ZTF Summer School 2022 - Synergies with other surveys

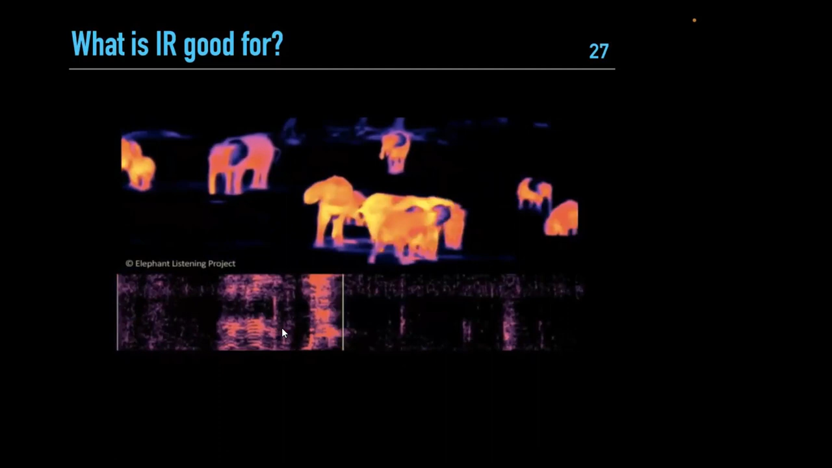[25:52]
this is uh solely because all all of thermal imaging happens in the happens using infrared detectors using almost the same infrared detectors that are used for astronomy but uh for astronomers infrared observations